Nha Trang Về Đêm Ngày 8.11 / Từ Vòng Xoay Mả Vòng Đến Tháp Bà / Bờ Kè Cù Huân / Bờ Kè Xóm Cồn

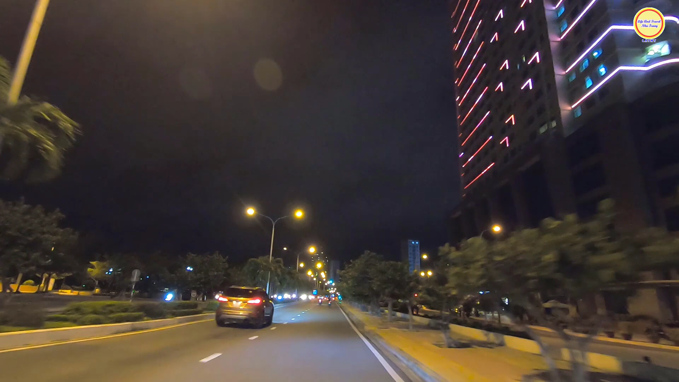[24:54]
Và dọc ở phía dưới của mường thanh Luxury này là các cái quán cà phê, lúc trước về đêm cũng khá là nhộn nhịp, đông đúc người uống mà
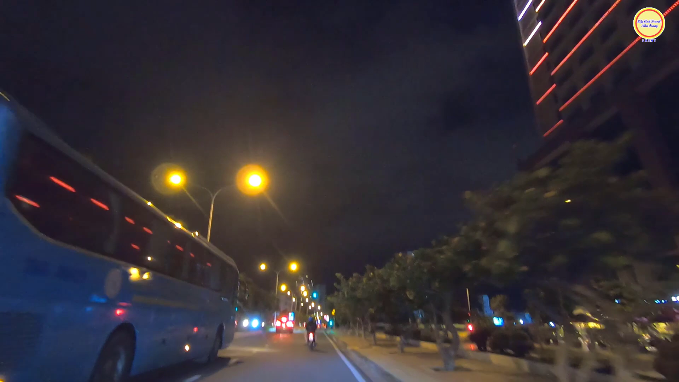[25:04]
đèn điện đồ lên rất là sáng.
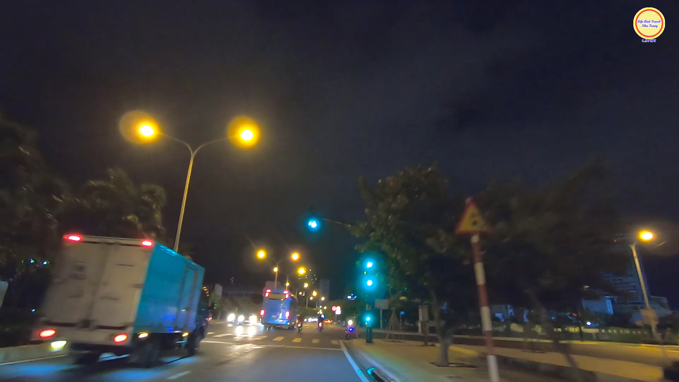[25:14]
Và chứng hình của chú anh chị bạn đó là con đường Trần Phú giao với đường Sông Cồn. Hướng này nếu của chú anh chị bạn đi thẳng thì sẽ đi trên con đường Trần Phú về lại trung tâm, về lại tháp Trầm Hương quảng trường đó. Bây giờ mời cô chú anh chị bạn rẽ qua bên đây, rẽ qua đường Sông Cồn
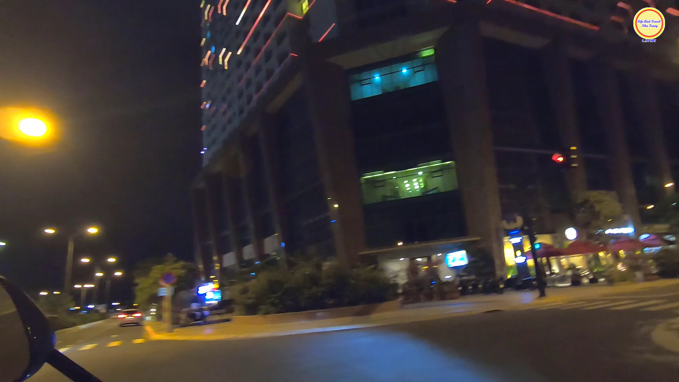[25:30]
để đi thẳng là đường Sông Cồn á, mà em đi quẹ rẽ qua bên đây thử xem thử khu vực phía dưới của cái tòa nhà Mường Thanh Luxury này về đêm như thế nào.
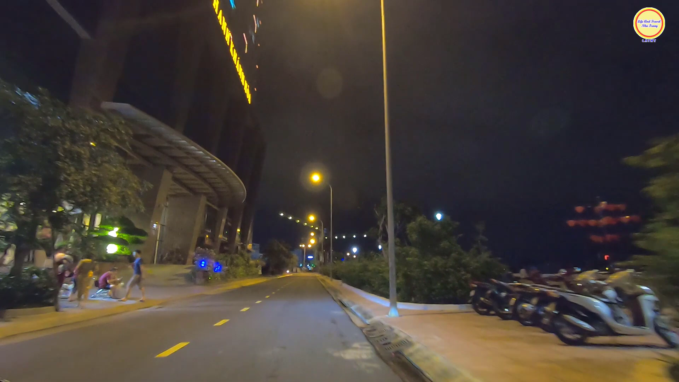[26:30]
chỗ này cũng có quán trà chanh này, cũng có một số bạn trẻ tụ tập uống trà chanh trò chuyện.
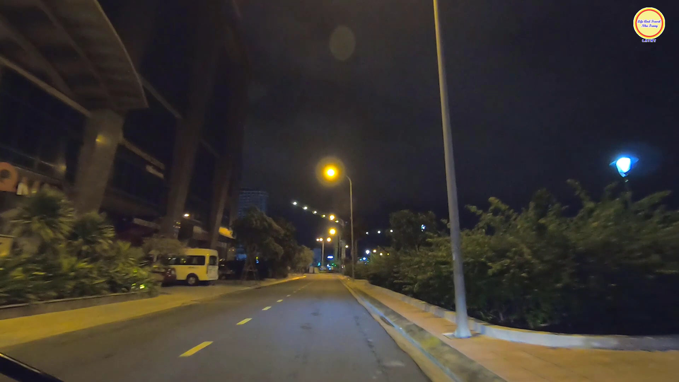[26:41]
Mé bên con đường bên kia là đường Sông Cồn, là cổng của bên đường Sông Cồn. Tòa nhà Mường Thanh này nằm ngay vị trí này đúng là view rất đẹp vậy, view cửa sông, view biển.
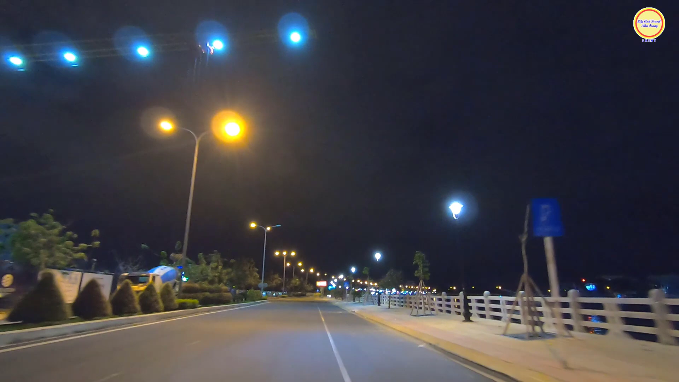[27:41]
Cũng đang thi công xây dựng quý vị, đang xây móng lâu nay. Và chứng hình của chú chị bạn đó là con đường Sông Cồn. Thì hướng này của đường Sông Cồn nếu của chú chị bạn lưu thông hết thì sẽ ra giao với đường 2 tháng 4,
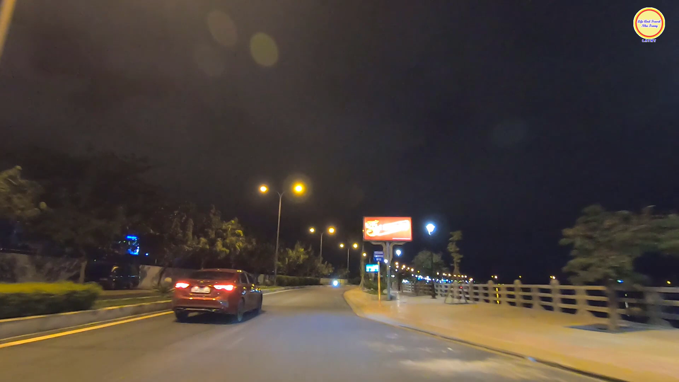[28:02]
ra ngay vị trí của cầu Hà Ra. Bên phía tay phải của chú chị bạn có thể thấy là cái vỉa hè Sông Cồn này đã được làm lại rất là mới, sạch sẽ rồi, khang trang rồi nè. Lúc trước là nó hư hỏng hết rồi, ngày nay nó được làm lại và trồng thêm cây xanh hay sao quý vị. Đó, những cây xanh nó đang được trồng thêm nè. Thì con đường Sông Cồn này cũng là nằm trong một cái dự án, một trong những cái dự án mà để mà buôn bán làm cái khu phố,
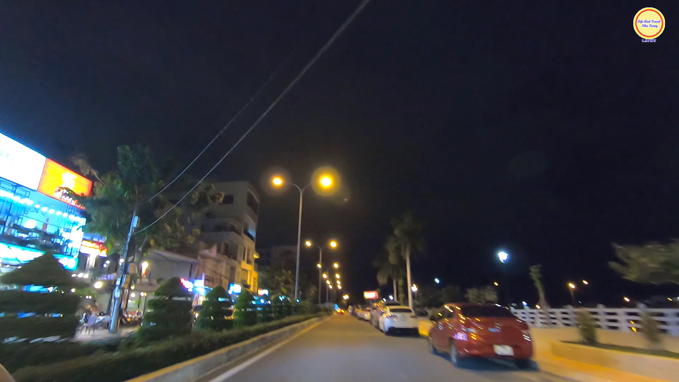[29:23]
dọc bờ kè vậy. Đoạn này sao mà xe con đậu nhiều không biết, mình như ăn uống nhiều lắm hay sao. Đó, xe con để dọc đây quá trời luôn ha về ha. Còn mấy bên kia là các cái quán này. Thì lúc trước ở vị trí này cũng có một cái quán, đó là quán gọi là Zalo, Zalo Hà Ra, hình như là hôm nay đóng cửa rồi.
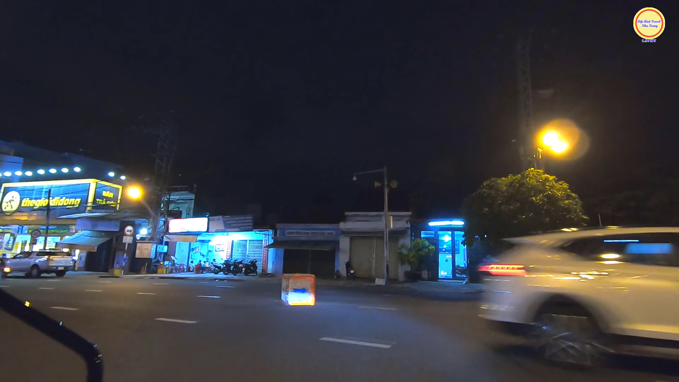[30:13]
À, qua bên kia hướng đi về lại cầu Sông Bóng rồi á. Còn bây giờ em rẽ trái đoạn này thì em đi về lại con đường khu vực của trung tâm của thành phố Nha Trang. Và trước màn hình của chú anh chị bạn đó là con đường 2 tháng 4. Đoạn này của đường 2 tháng 4 thì hai bên đường cũng là chỉ buôn bán và kinh doanh thôi.
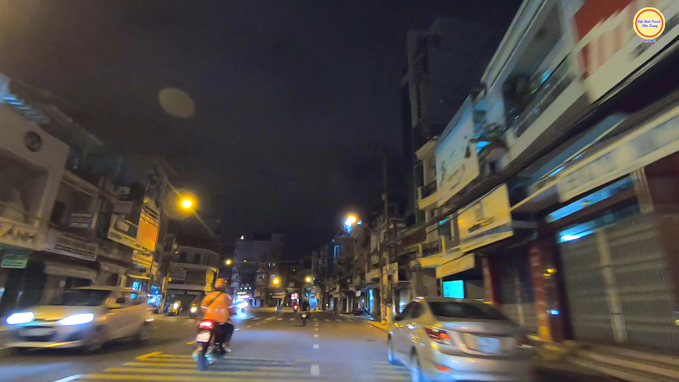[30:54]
Cái góc này thì nó cũng nằm gần chợ, phía sau của chợ Đầm rồi. Đây là đoạn Hà Ra giao nhau với con đường Hà Ra giao với đường 24 này quý vị. Chạy thẳng tới một đoạn nữa thì sẽ là đường Sinh Trung, giao nhau với đường 2 tháng 4. Thì rẽ trái ở vị trí này của chú chị bạn đi qua con đường Hà Ra. Và đây là đường Sinh Trung giao với 24 nè. Cái góc này có một cái công viên gọi là công viên bến xe. Khi xưa nó là cái bến xe Ninh Hòa vậy. Đi vào khu vực đó thì vào khu vực của chợ Đầm rồi.
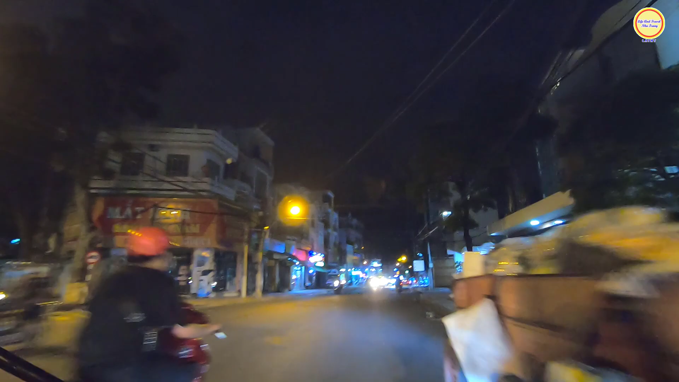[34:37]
Ngay chỗ vị trí vòng xoay đó thì nó hết đường Trần Quý Cáp rồi. Qua đoạn này là thuộc đường Thống Nhất.
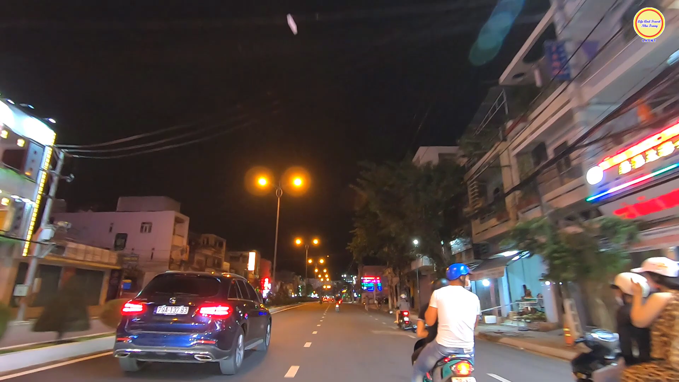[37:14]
Và mình đi thẳng trên đường Thống Nhất rồi giờ đi lưu thông thẳng trên 23 tháng 10 này thì nó gần.
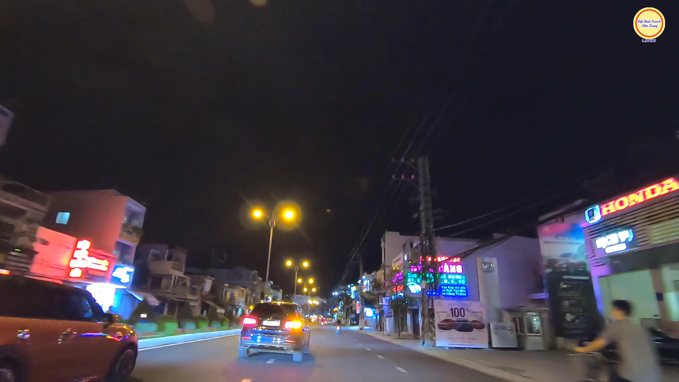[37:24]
Đoạn này thì có Honda nè, hãng Honda, ô tô Honda. Trường là dạy lái xe Hồng Bàng. Ở đoạn đây thì có siêu thị điện máy Chợ Lớn này các bạn, nằm gần cầu Chợ Mới. Dạ, trước màn hình của chú chị bạn đây là cầu Chợ Mới nè.
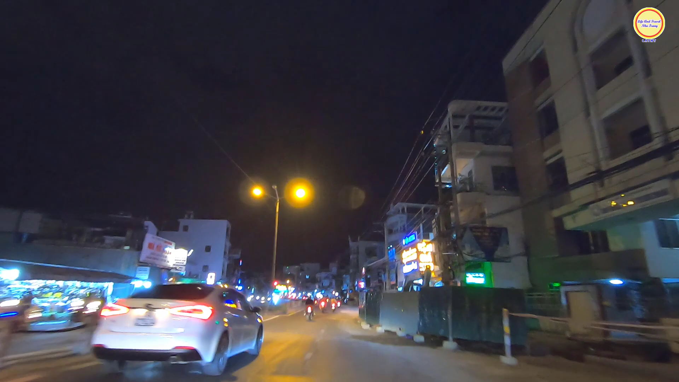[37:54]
Đây thì nằm nhà hàng Hòn Lan. Dạ, trước màn hình của chú chị bạn đó là con đường Lương Đình Của giao với đường 3 tháng 10. Vị trí này của chú chị bạn rẽ phải sẽ đi vào con đường Lương Đình Của.
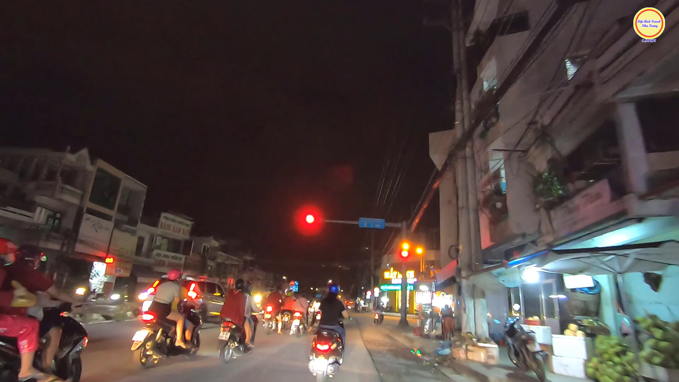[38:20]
Thì Lương Đình Của khi xưa nó là đường Hương Lộ 45. Con đường này nó rất là dài, rất là ngoằn ngoèo.
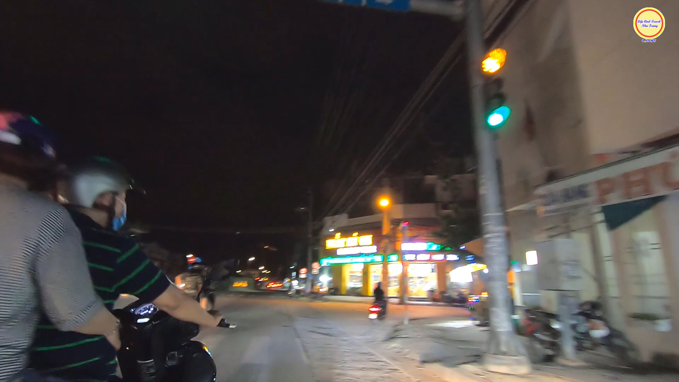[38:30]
Thì cô chú chị bạn rẽ phải vị trí này thì sẽ đi qua chợ Ngọc Hiệp nè, qua phường Ngọc Hiệp, rồi đi qua xã Vĩnh Ngọc, qua xã Vĩnh Thạnh, qua xã Vĩnh Phương và qua xã Vĩnh Trúc. Hướng đi lên cầu Quảng Bộ, hướng đi lên Diên Khánh được luôn. Nhưng mà con đường nó rất là ngoằn ngoèo, nó dài lắm.
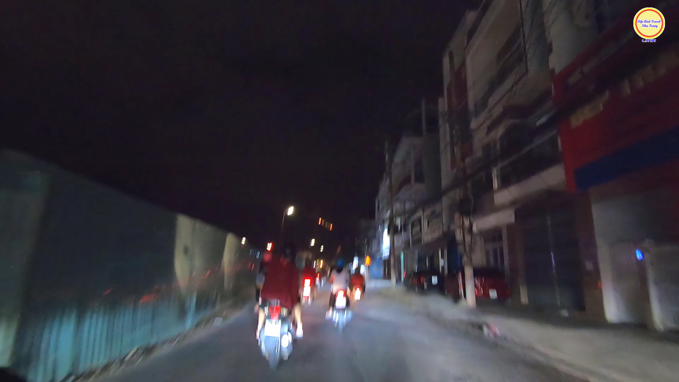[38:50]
Còn cô chú chị bạn muốn đi lên Diên Khánh, lên Bình Trung rồi đi đường 3 tháng 10 này, nó là đường thẳng thì nó nhanh hơn. Thì con đường Lương Của đó thì chủ yếu là dành cho người dân ở xã Vĩnh Ngọc rồi, là họ đi xuống trung tâm thành phố thì họ đi lưu thông nhiều.
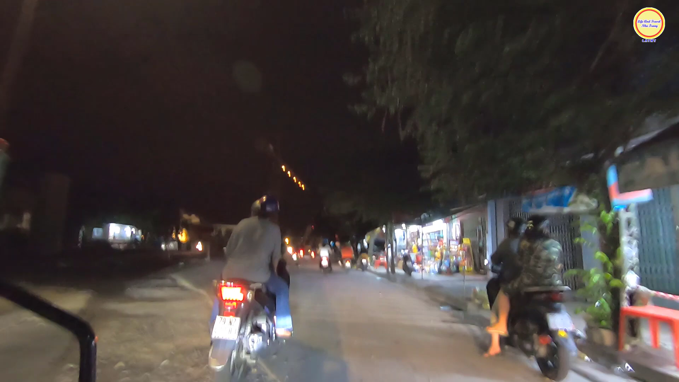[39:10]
Ở đoạn này thì gần khu vực đường ray của xe lửa trên đường 23 tháng 10 nữa vậy. Gần khu đô thị Vĩnh Niệm Trung và siêu thị Pepsi ngày nay, siêu thị Pepsi khi xưa, ngày nay nó là siêu thị Gâu.
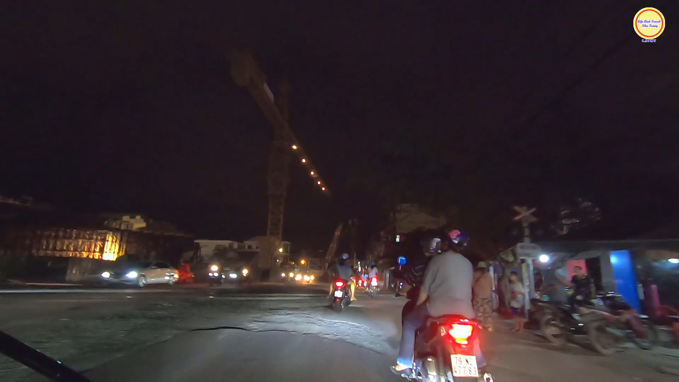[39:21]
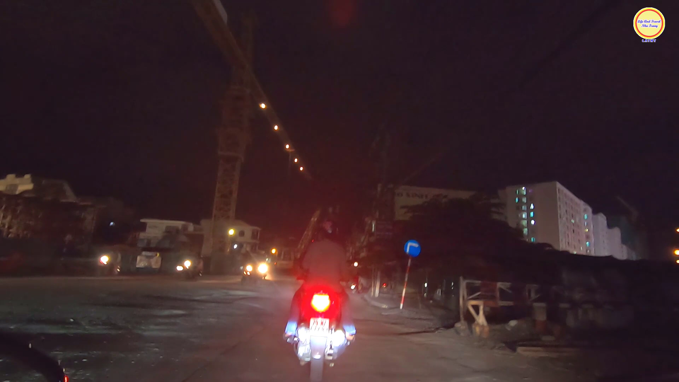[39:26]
Ngay vị trí này là cái dự án nút giao thông Ngọc Hội và cầu vượt Ngọc Hiệp.
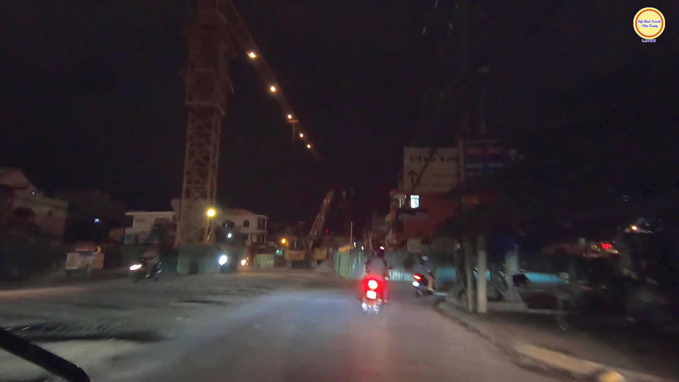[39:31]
Ở mé bên kia thì cũng đã xây xong các cái trụ và đang đổ dầm, chuẩn bị đang xây mé ngược lại vậy.
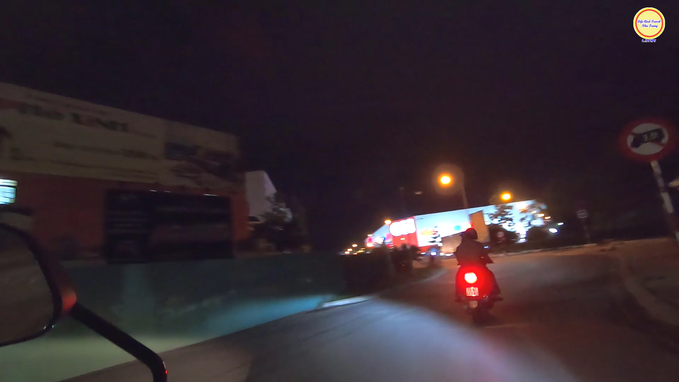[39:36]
Thì tương lai vị trí này sẽ có một cái cầu vượt, chắc chắn sẽ rất là đẹp.
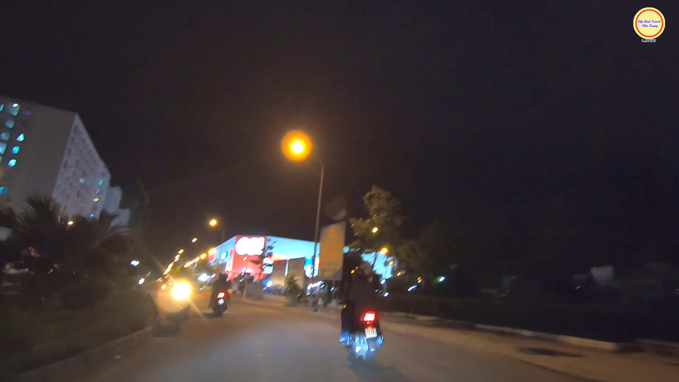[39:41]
Dạ, đây là những hình ảnh của con đường 19-5 thuộc khu đô thị Vĩnh Nghiêm Trung.
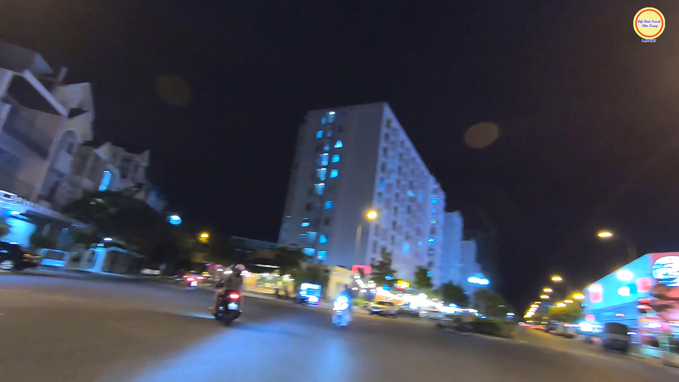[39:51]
Gần đây là siêu thị Gâu, rồi các cái chung cư CT1, CT2 của khu đô thị Vĩnh Nghiêm Trung quý vị. ngay góc đây có quán cà phê nè, cũng rất đẹp, nằm vị trí góc ngã ba này rất là thoáng luôn, hai mặt tiền.
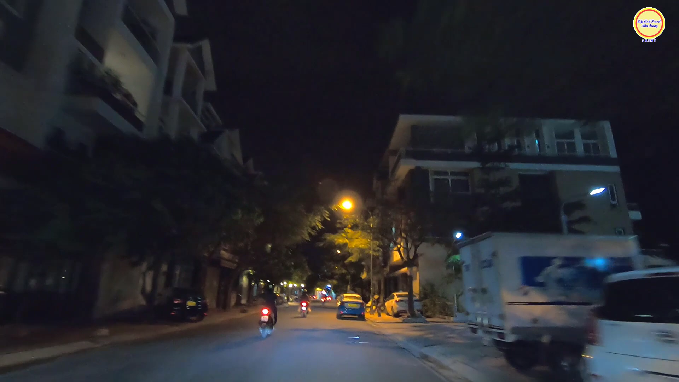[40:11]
Thì ở dưới chung cư CT1 và CT2 của khu đô thị Vĩnh Trung cũng có rất là nhiều các quán. Đoạn đây cũng có quán cà phê lên đèn rất là sáng luôn, sáng rực luôn này. Các cái quán ăn uống nằm ở phía dưới của các chung cư CT1, CT2 trên thuộc khu đô thị Vĩnh Trung quý vị.